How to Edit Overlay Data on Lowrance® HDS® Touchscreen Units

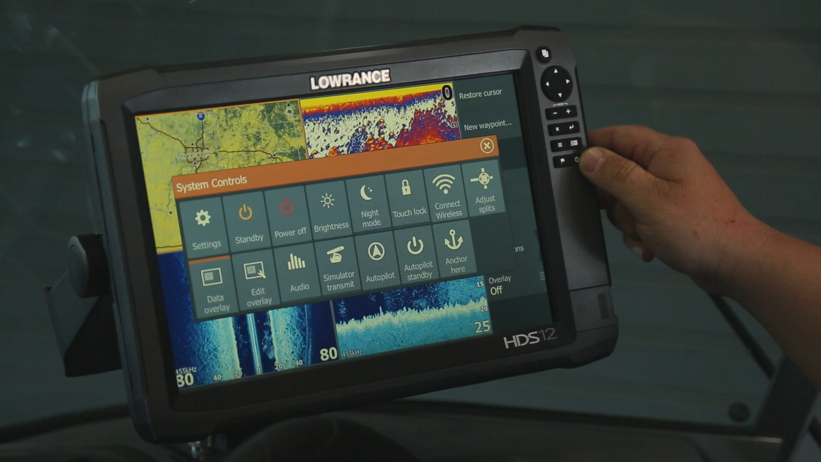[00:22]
and then we're going to select edit overlay. That's going to give us the option to add, and from here we're going to add a GPS speed over ground. Now if you wanted altitude, course over ground, and position, all of that can be selected. Some of the basic things that we put on the screen are what I'm going to be putting on your screen today here. From your sonar, we want to select depth and water temperature.
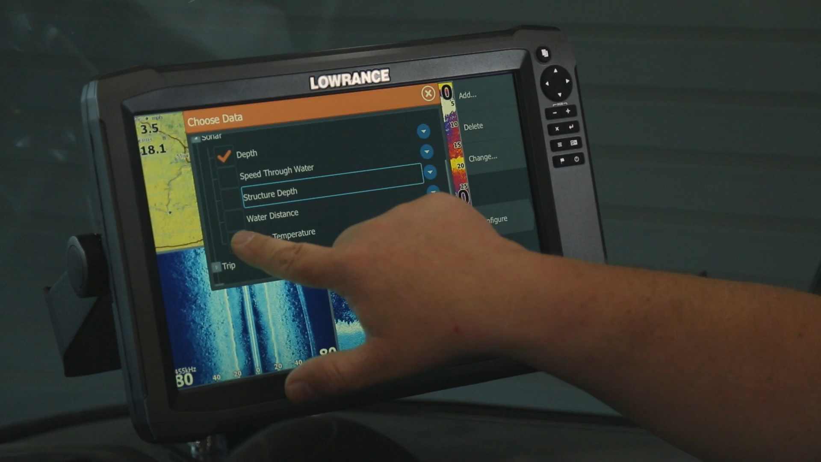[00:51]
And then one thing I like to put on my screen is just because it's helpful for me. I like to put the time up there so I can see what time it is while I'm out on the water without having to dig out a phone or a watch.
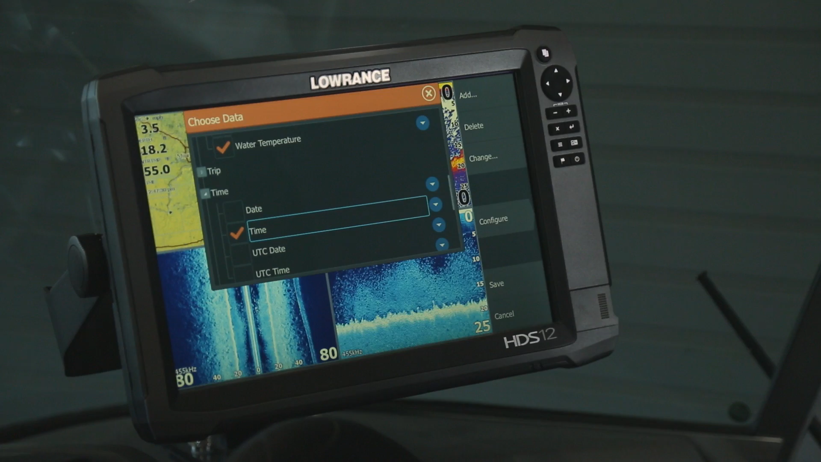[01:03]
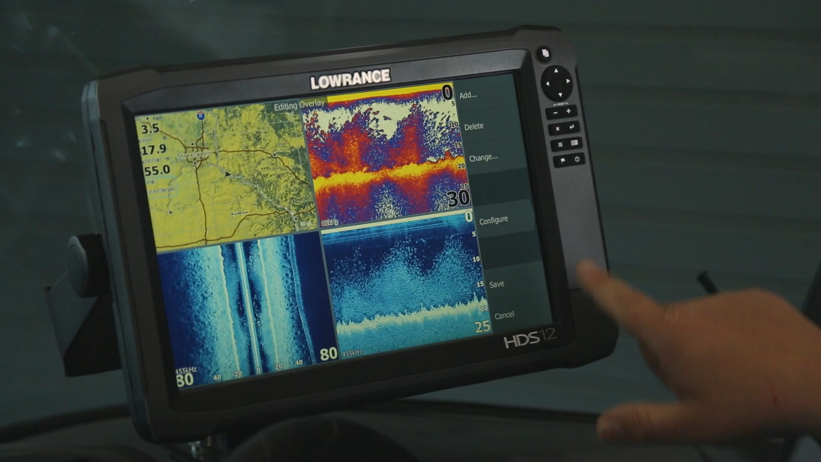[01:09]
You hit the X button to close that out, then you come down here and select save, and now you can see the data we just selected is on our screen.